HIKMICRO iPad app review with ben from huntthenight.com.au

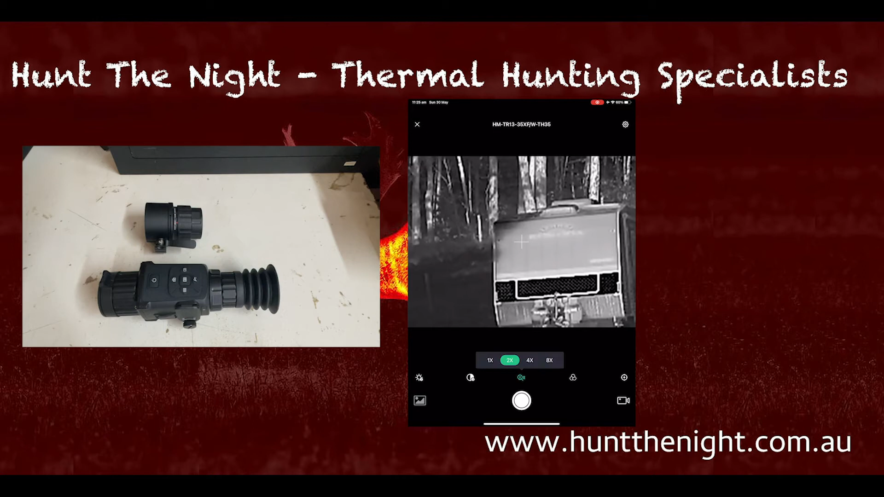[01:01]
You do get a full view of the actual image. Yeah you can't put into full screen mode and landscape mode but in its portrait mode it's really good. The app is a native iPad app so it's not scaling up. It is actually an iPad app so you get all the functionality and you get the image quality without it scaling. That's a real bonus on this one especially as you start to put it you know onto bigger screens. I will test the Samsung one but I expect the Samsung to be the same in terms of being it